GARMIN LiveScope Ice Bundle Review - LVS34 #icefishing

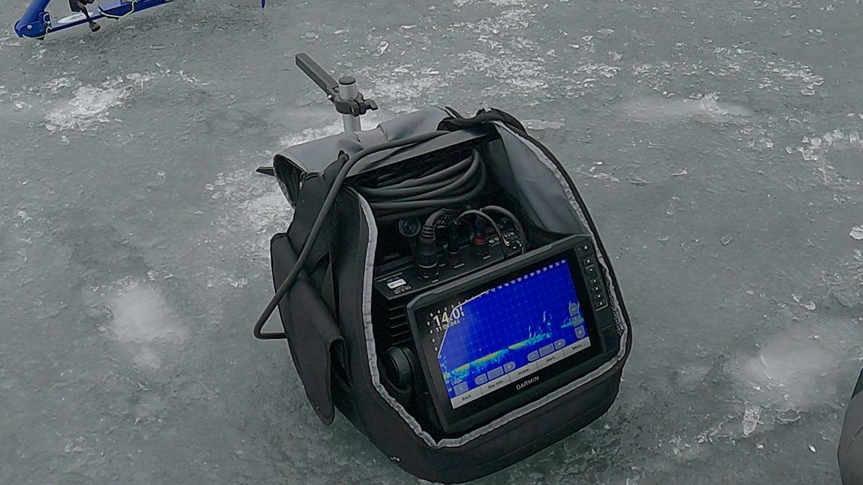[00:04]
Today we are out on the hard water doing a review of Garmin's Echomap UHD 93S v LiveScope Plus bundle. This has got the LVS 34 transducer and we are
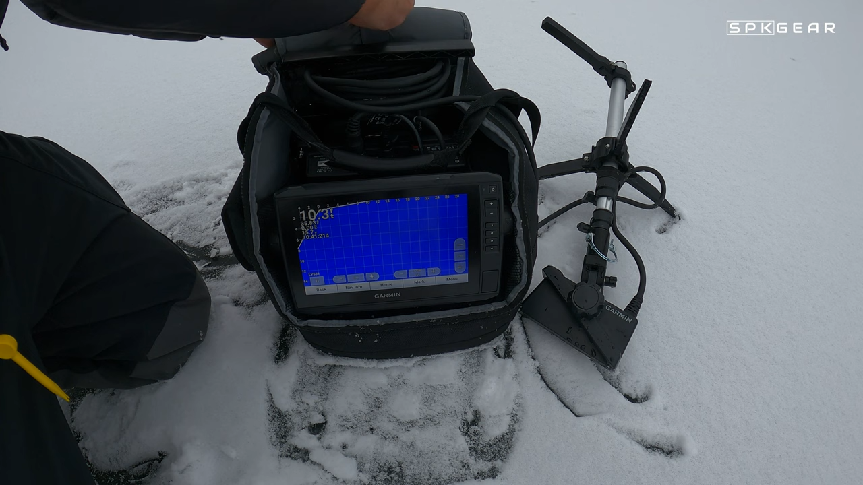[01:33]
and that stays out of the way. So this LiveScope bundle is composed of several different parts.
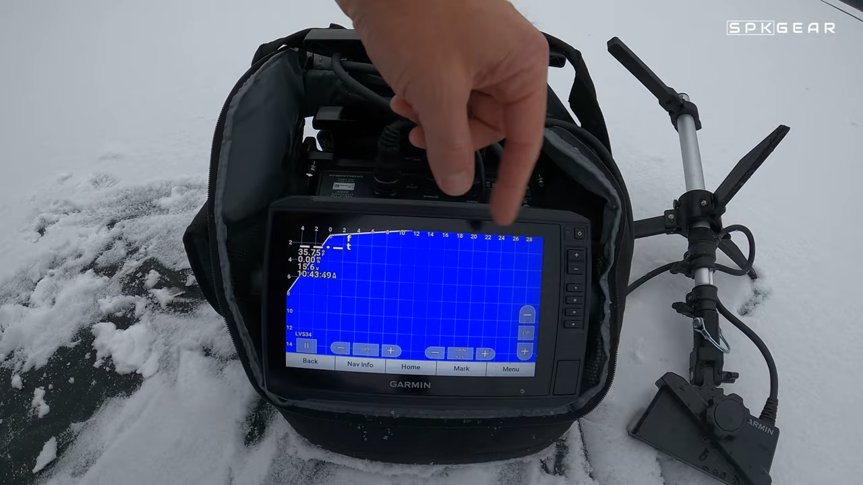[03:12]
So right now we're in forward scan.
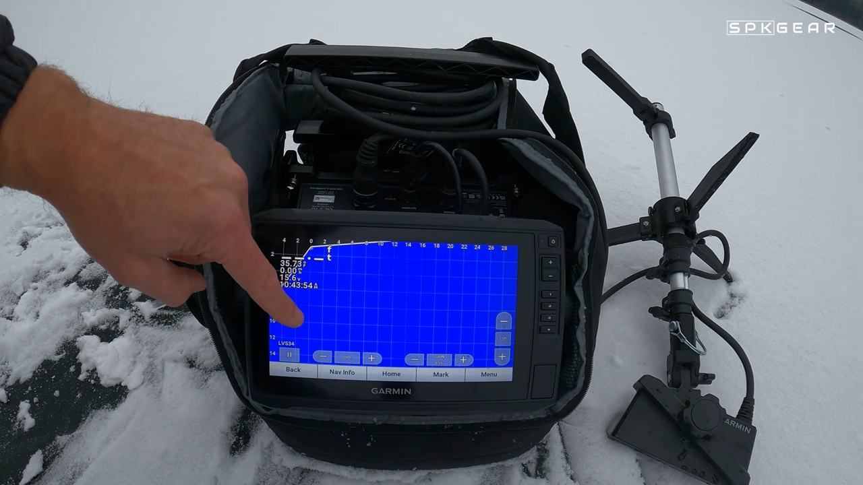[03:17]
So that means here is zero right below us and then we're looking forward whatever direction the head the transducer is pointing.
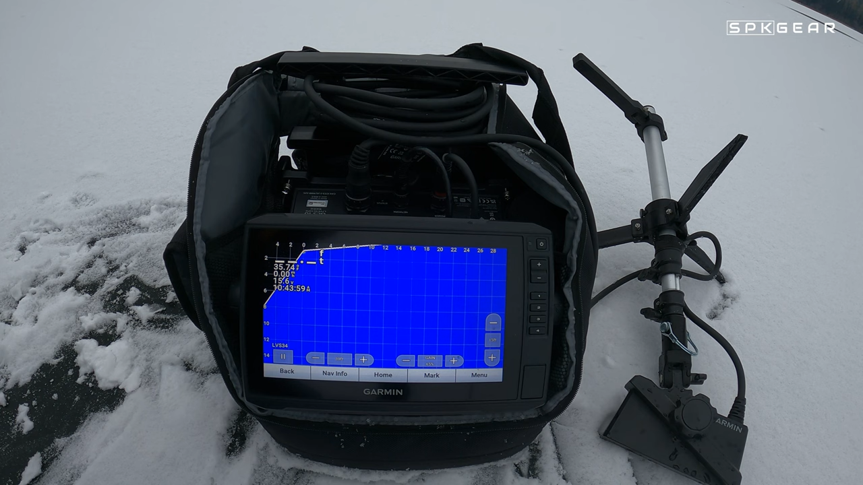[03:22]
And it's looking 30 feet in front of us at the moment. And you can increase that here or you can set that to auto. Same thing over here.
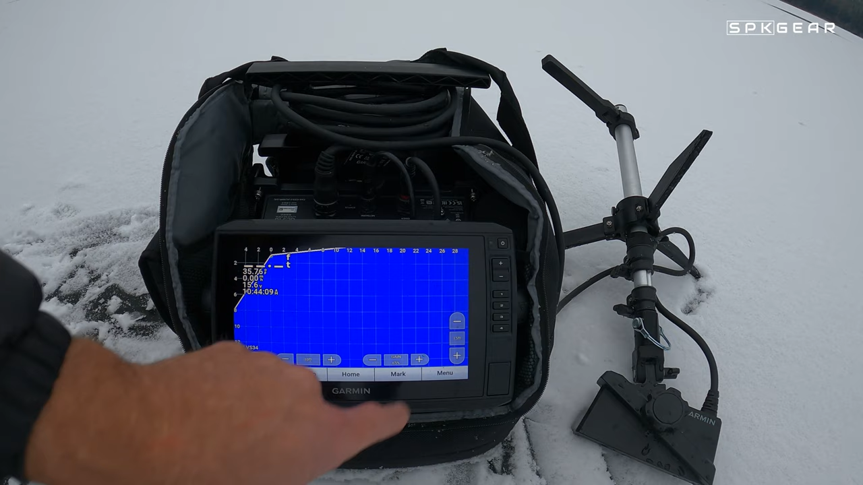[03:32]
This is the depth. We're currently set at 15 feet max because this is a shallow lake where we're at right now. There's all sorts of information up in the corner. The grid system is very nice because it kind of lets you gauge distances and sizes of fish.
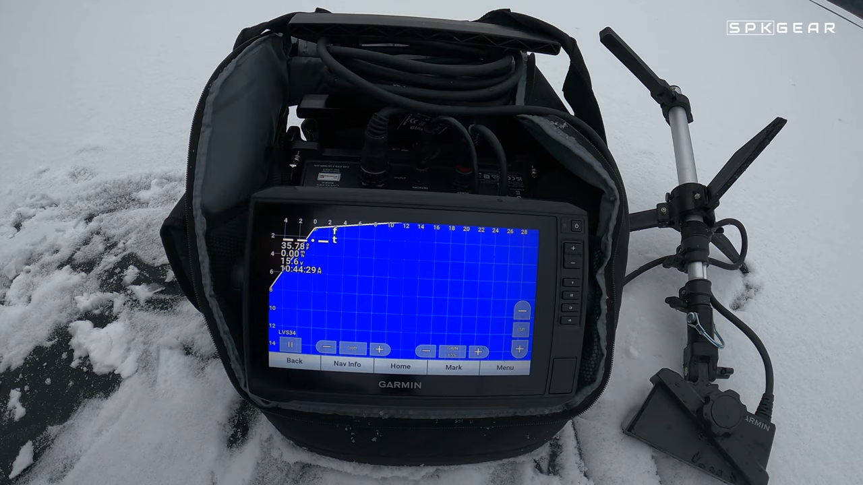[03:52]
At this current setting we're looking at about a two foot grid.
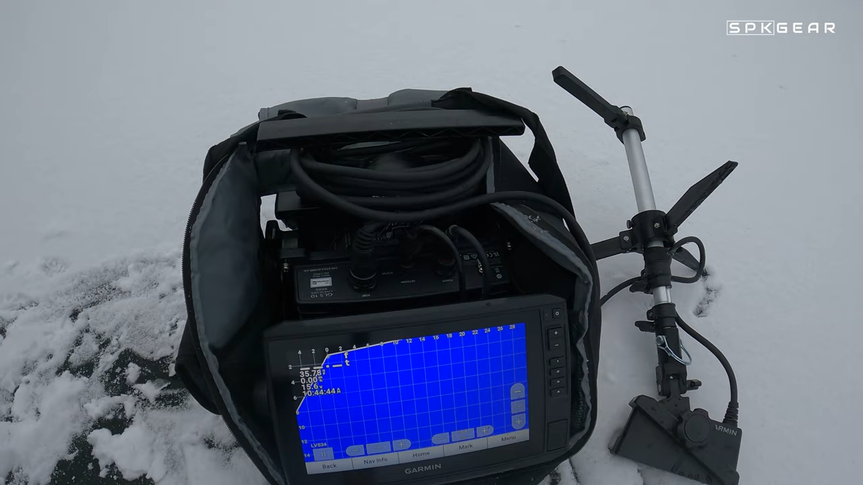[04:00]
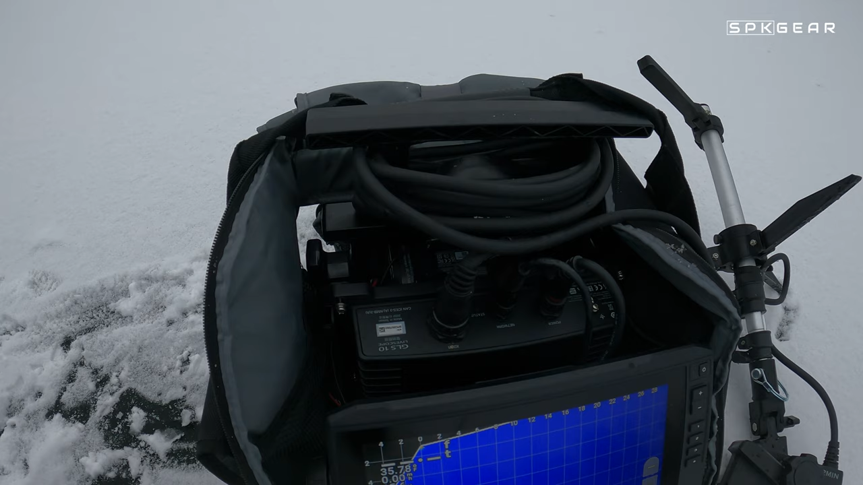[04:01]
Another part of this bundle which is the real magic of it all is this GLS 10 LiveScope black box inside here. And that's what makes the LiveScope and Panoptix work.
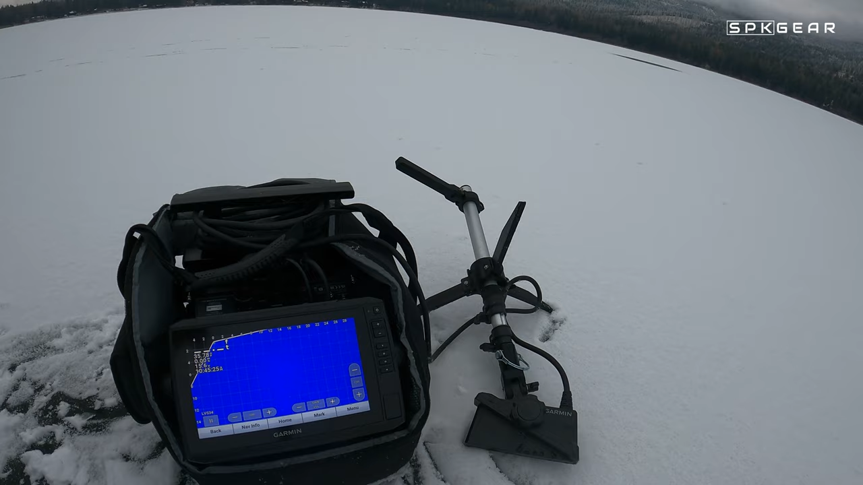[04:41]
It wraps all around the handle real nice. There's this extra carrying handle which comes with the bag. And then the real star is this LVS 34 transducer. And currently we are in what I said was forward mode.
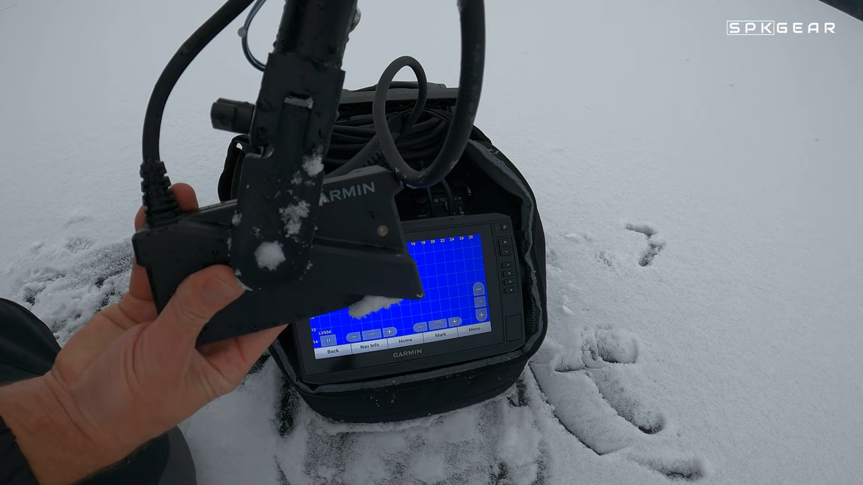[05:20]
So this direction, with this like this, this direction is forward.
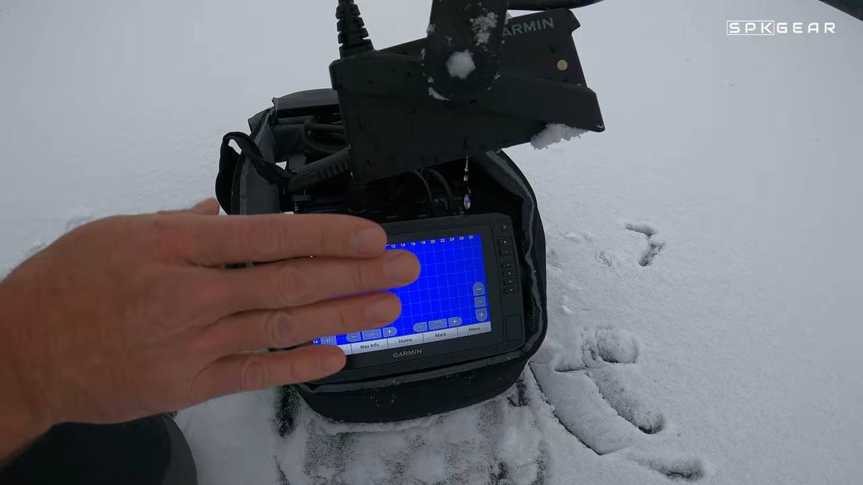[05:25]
So the handle direction is lined up with the transducer direction.
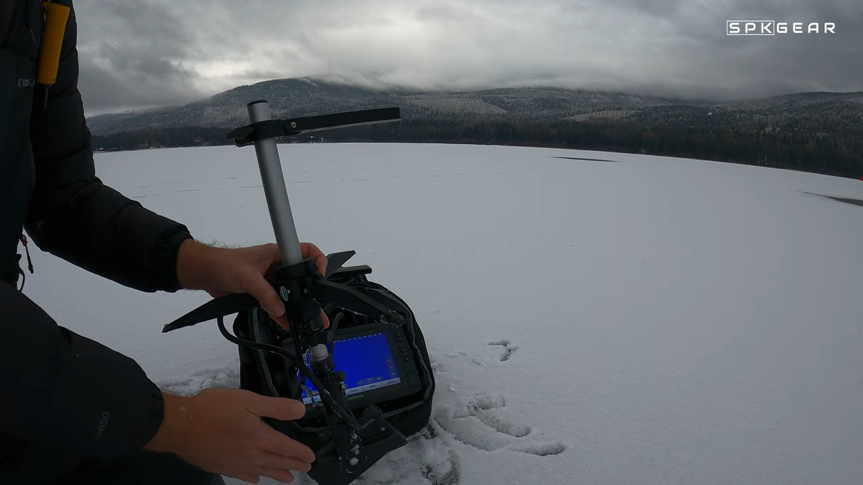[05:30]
So you can tell exactly which direction you're looking on the screen. You can also change this to down mode. And what's cool about this, the head unit will sense which mode you're in based on the direction of this transducer. So if we change this one click forward so that it's more level.
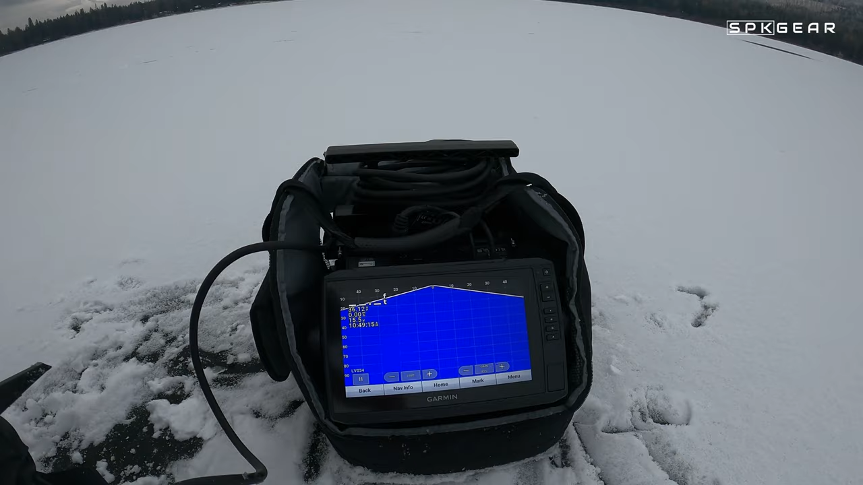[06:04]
So now, when you look at that screen, you can see the zero is now in the very center and it's looking
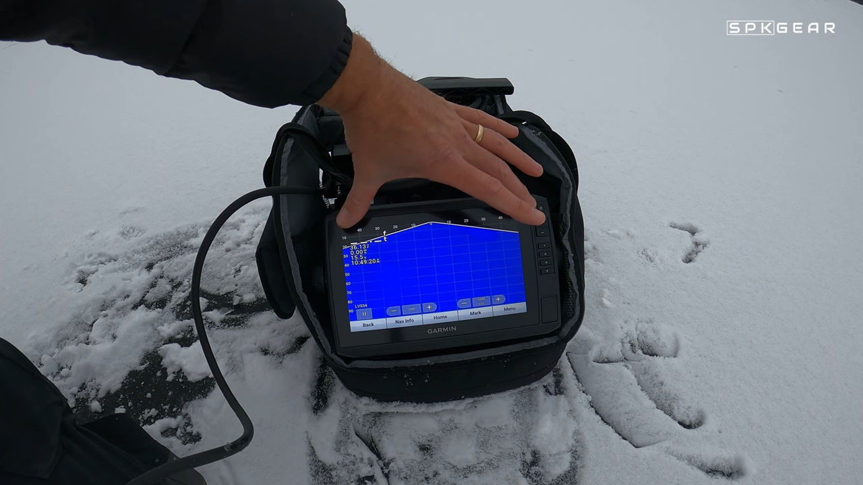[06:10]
straight down below you and to the sides.
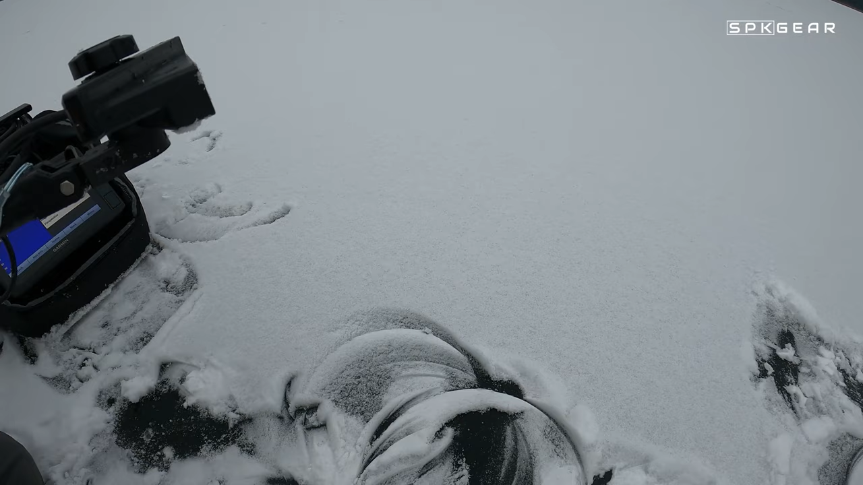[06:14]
You can also turn the transducer sideways and that puts it in what's called perspective mode. Perspective mode is for very shallow water. All right,
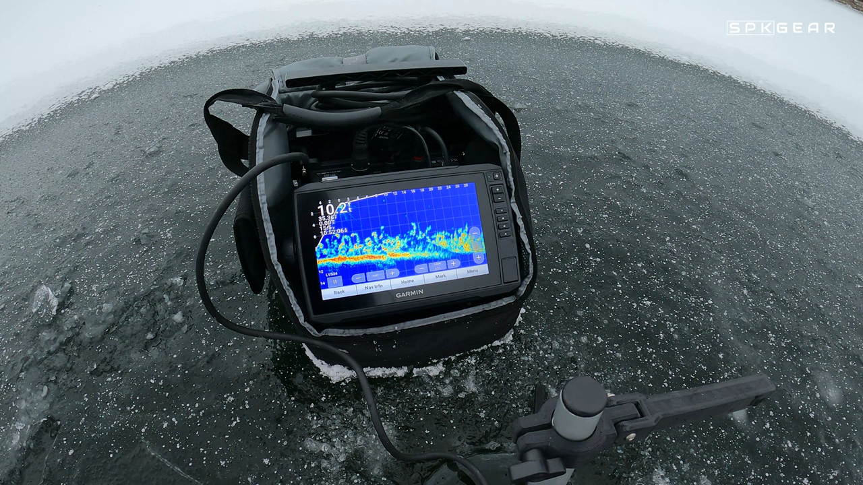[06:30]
so this is the panoptics mode. And currently in 10 feet of water. Some tall weeds. Looks like about two feet to four feet of weeds. Again, right underneath this is right here. And we're looking this direction. This is where the handle is pointed.
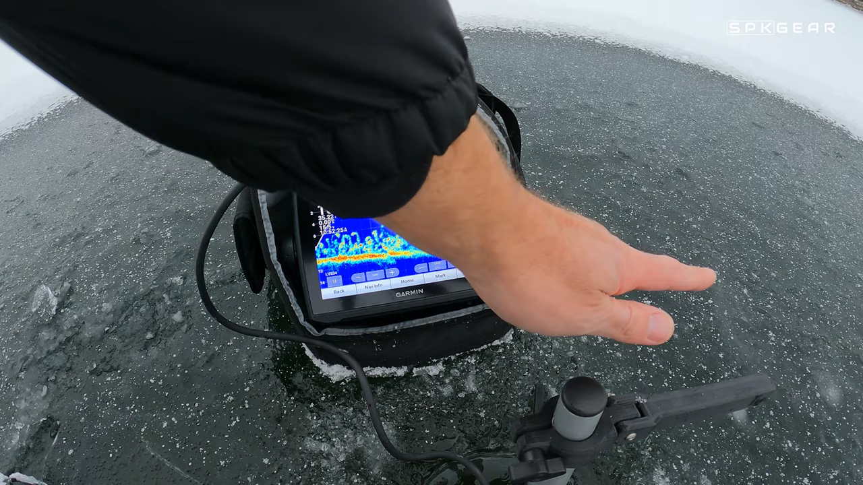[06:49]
And as I move that,
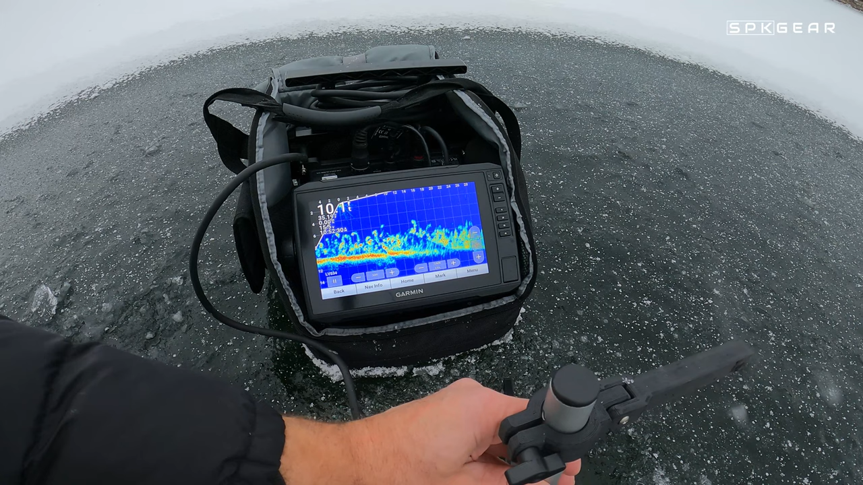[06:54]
you can see that change. One thing you can see in this depth is these lines on the screen.